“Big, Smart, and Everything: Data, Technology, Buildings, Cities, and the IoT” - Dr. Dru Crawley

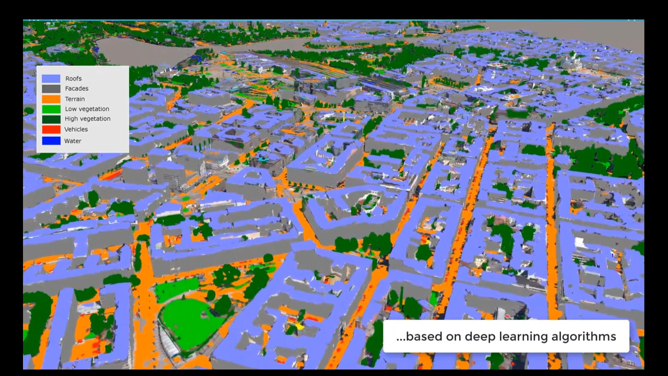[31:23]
can we automatically determine what uh is a roof or
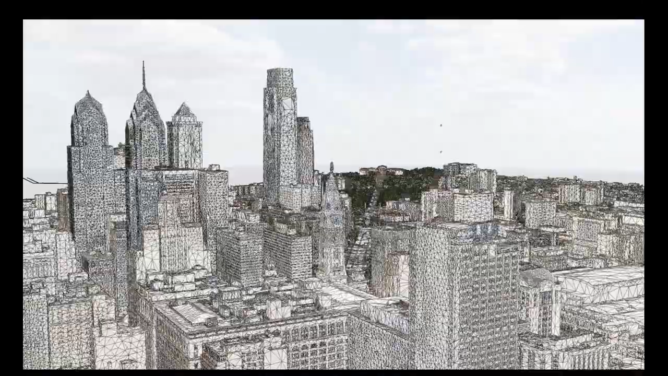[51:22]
of philadelphia uh the pope was coming to philadelphia in 2005
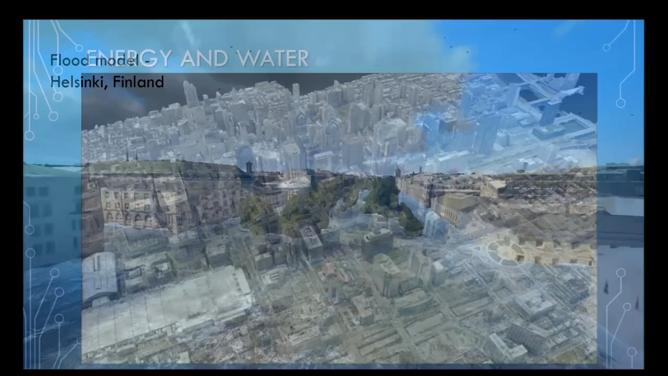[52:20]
we saw the flood model of paris similar one uh for helsinki they they